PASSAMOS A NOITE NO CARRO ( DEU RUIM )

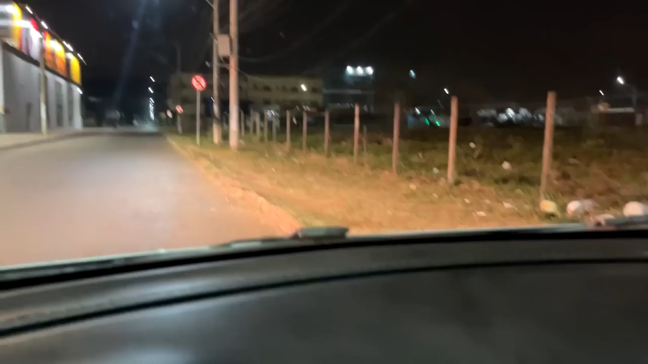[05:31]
bem deserta, mano Olha, ali tá desertão também E é isso, mano, tá de boa aqui, ó Flávio na nave O carro tá ligado, né?
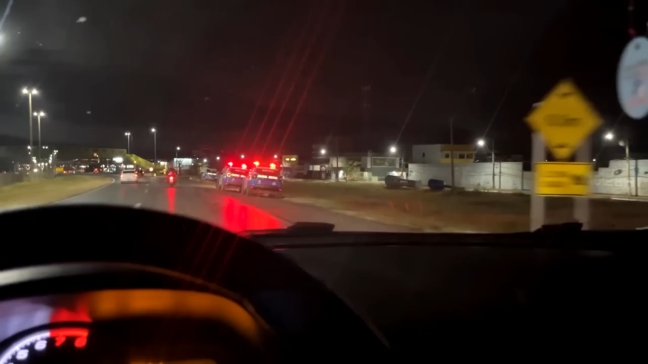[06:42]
As viaturas aí Tão prendendo gente Mulher abaixada ali Tá desgrama
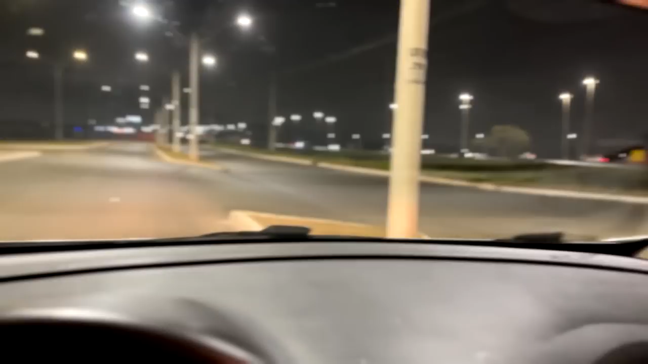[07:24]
mano Acho que aqui é um bom lugar Pra gente ficar de boa É vazio e iluminado E agora vamos fazer vários nadas aqui, né?